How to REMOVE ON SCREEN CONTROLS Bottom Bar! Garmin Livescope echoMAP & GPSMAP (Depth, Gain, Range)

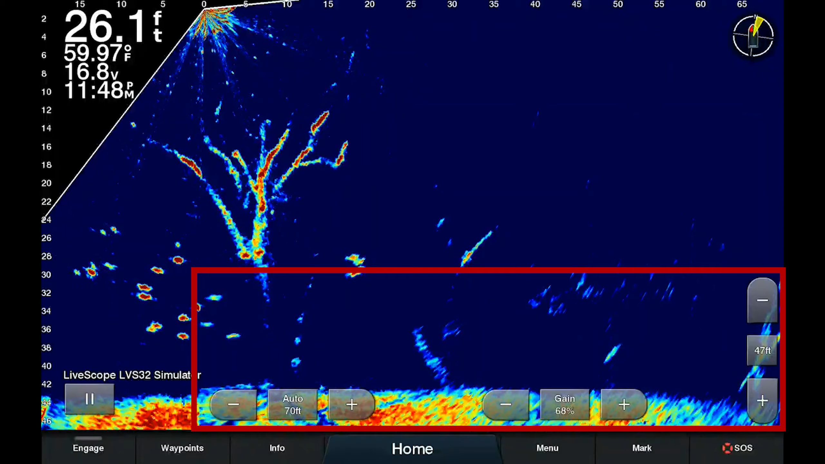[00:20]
On screen: depth 26.1 ft, water 59.97°F
the gain, and the forward range. This takes up some very valuable screen real estate. So today what I'm going to do is show you exactly how to get rid of those.
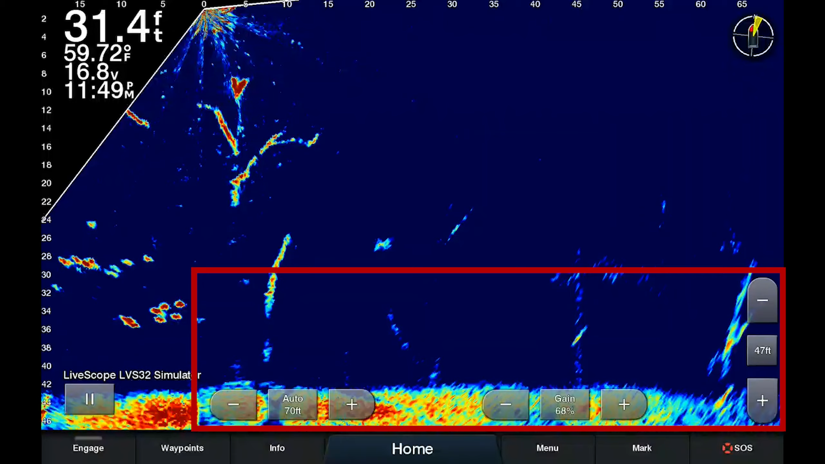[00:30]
On screen: depth 31.4 ft, water 59.72°F
The first thing that you need to do is make sure that you have the latest update on your Garmin chart plotter unit. Whether you have an echo map or a GPS map, you can do the latest update and get the ability to remove these on-screen controls. If you don't know how to do that or want my recommendation on the most reliable way to do it,
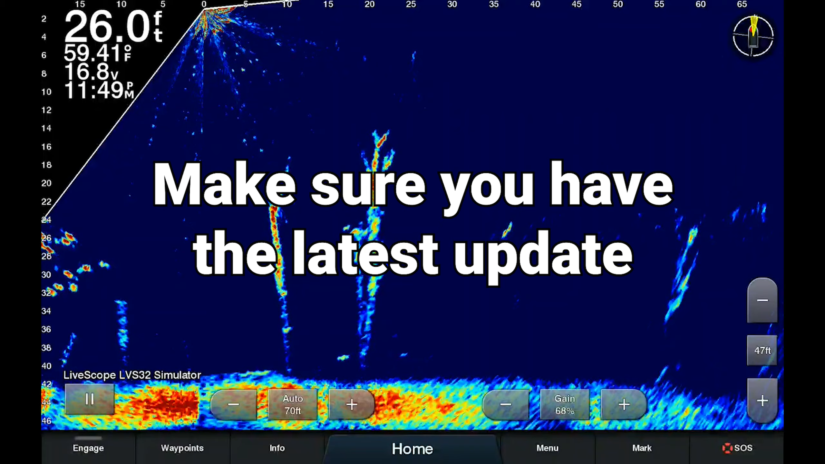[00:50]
On screen: depth 26.0 ft, water 59.41°F
hit the video link that I have above or down in the description, I've got a link to it as well.
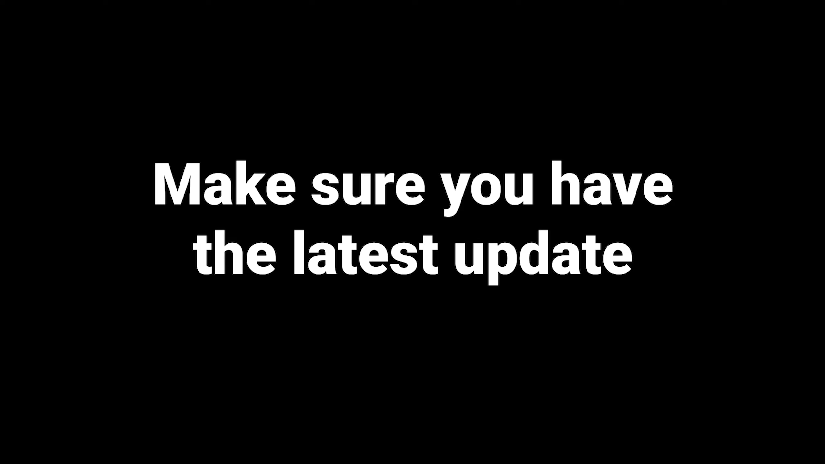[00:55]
Okay, so now you have the latest update on your unit.
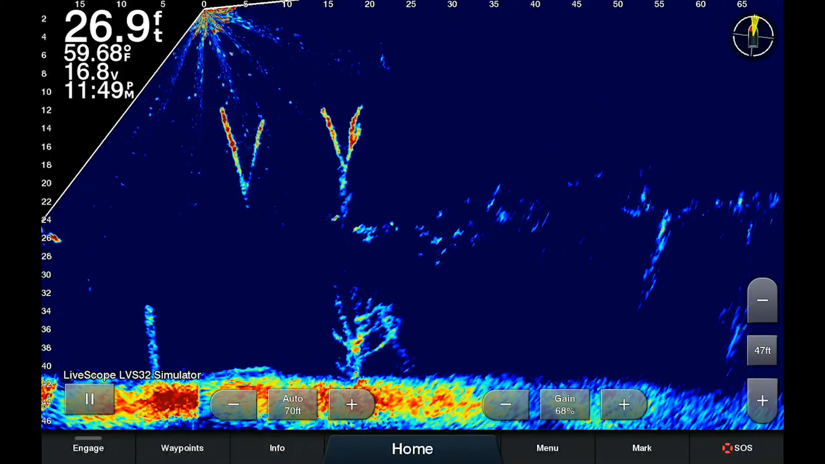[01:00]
On screen: depth 26.9 ft, water 59.68°F
What you need to do is click on menu, then you're going to go to sonar setup,
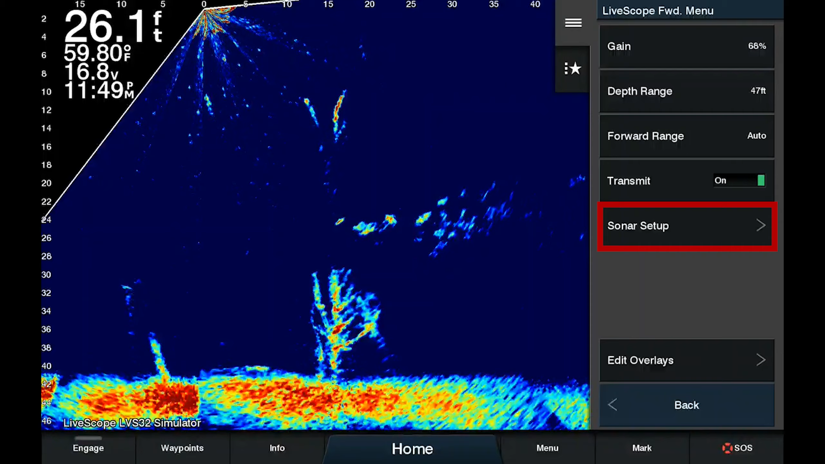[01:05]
On screen: depth 26.1 ft, water 59.80°F
layout, and where it says on-screen control,
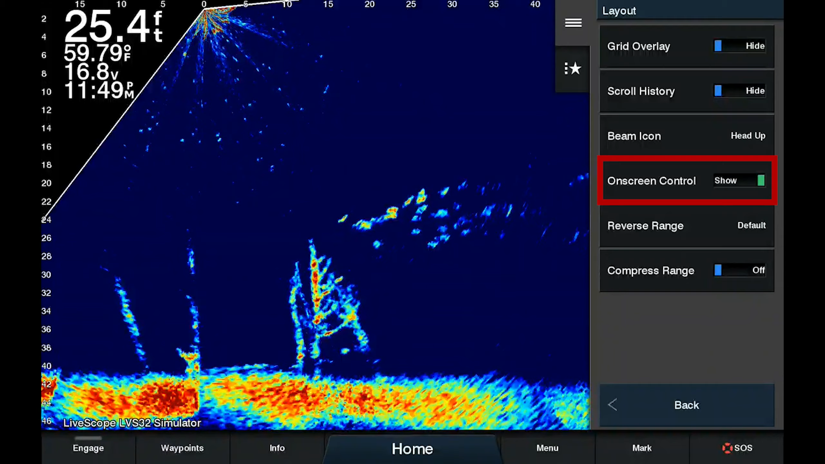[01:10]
On screen: depth 25.4 ft, water 59.79°F
right now it says show, you're going to toggle that to hide.
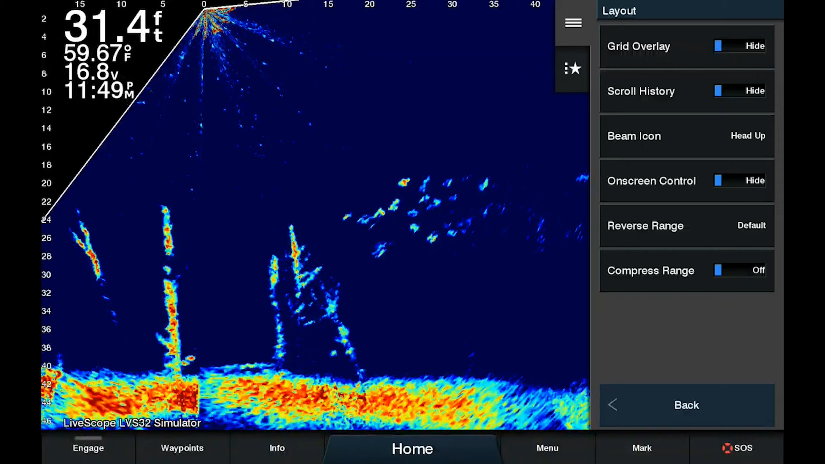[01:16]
On screen: depth 31.4 ft, water 59.67°F
Now I click back to get out of the menu, and I'm back on the screen and I have full use of all the real estate.
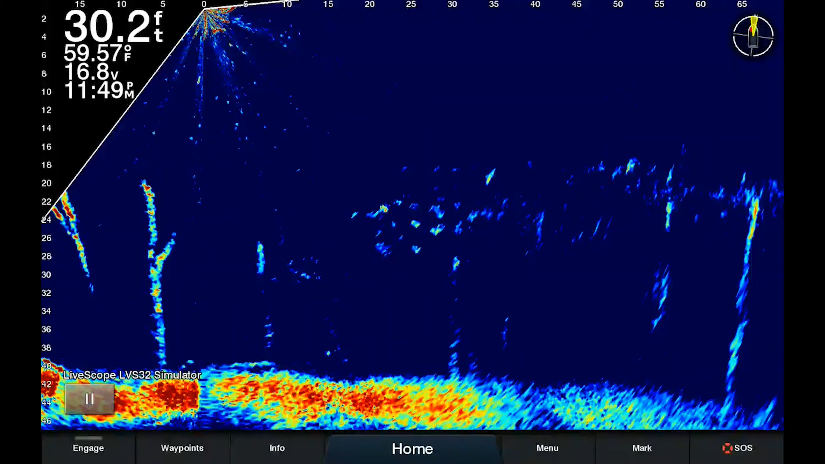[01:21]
On screen: depth 30.2 ft, water 59.57°F
If you ever want to get it back, just do the opposite.
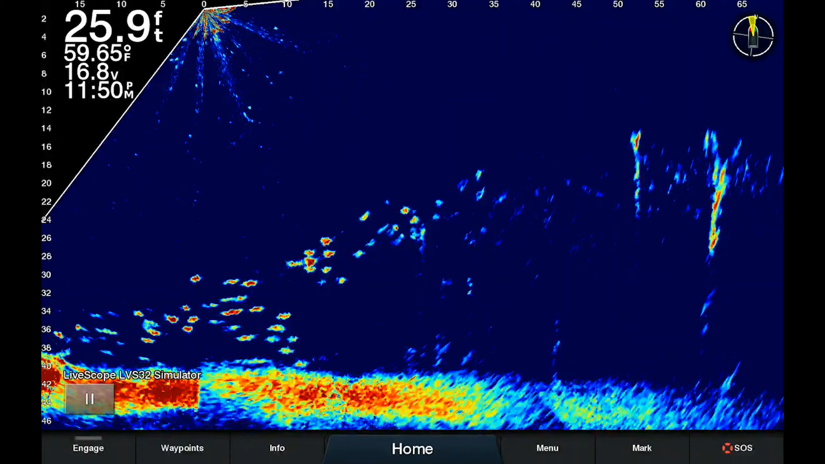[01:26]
On screen: depth 25.9 ft, water 59.65°F
Menu, sonar setup, layout, on-screen control, show.
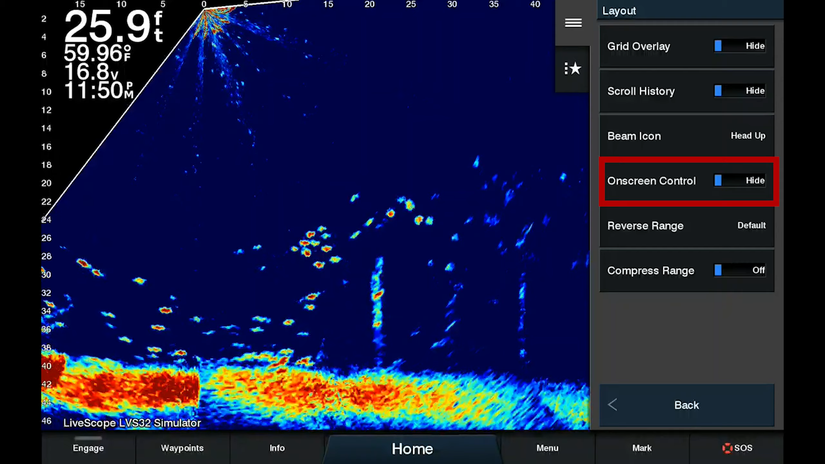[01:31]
On screen: depth 25.9 ft, water 59.96°F
Now if I click back and get out, it'll be back on the screen.